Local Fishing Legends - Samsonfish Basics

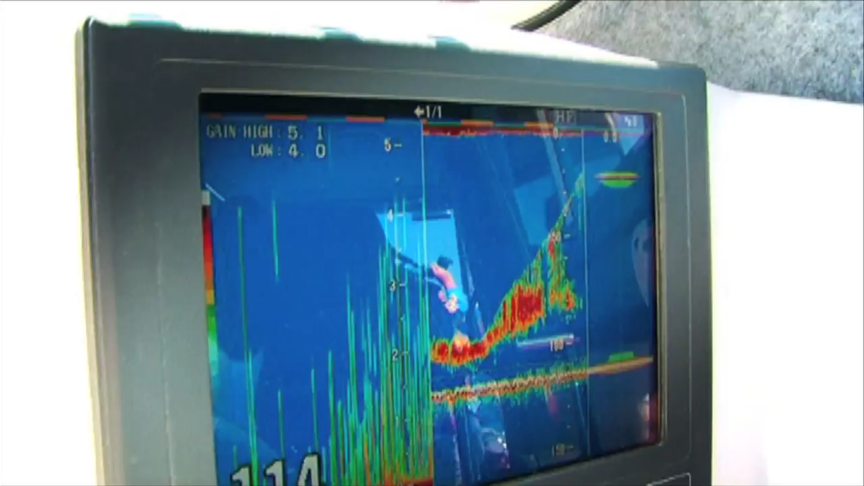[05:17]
It's at least 30 to 50 meters there. Oh, we're going to have some fun. Are you done yet?